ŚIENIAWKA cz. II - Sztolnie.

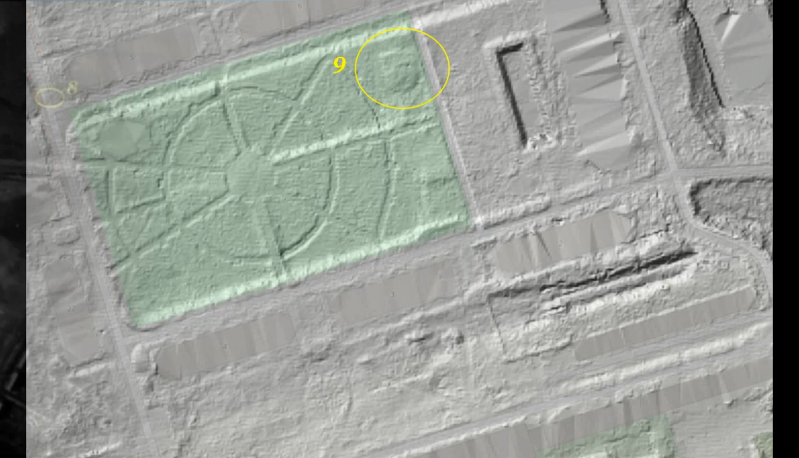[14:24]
Wejście do podziemi o numerze 10 znajduje się w byłym bloku więźniarskim Choć nie jest widoczne to jednak zaznaczyłem Bo ten beton od tak się chyba nie zapadł